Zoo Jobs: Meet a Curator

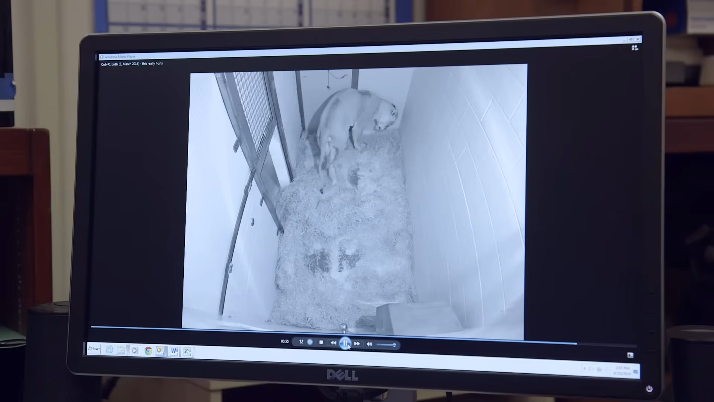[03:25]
So we watch mom very carefully through a live feed that's connected to a camera in her den and we watch for two very specific things.
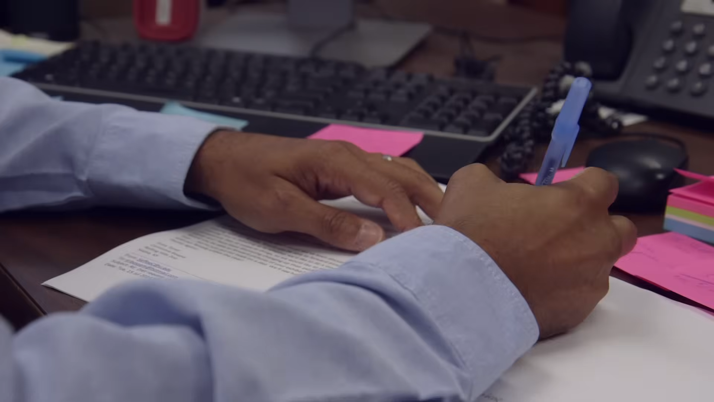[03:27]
We watch for mom's temperament to make sure that she's okay and we watch to see that the cubs have begun nursing.
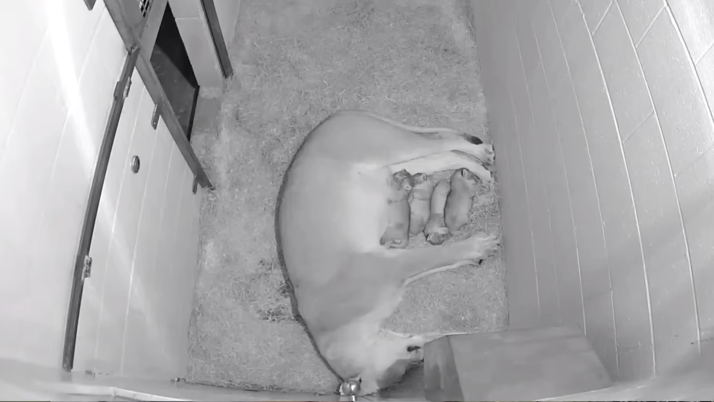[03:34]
We won't go anywhere near mom or the little babies until mom really starts to show us that she tolerates our presence.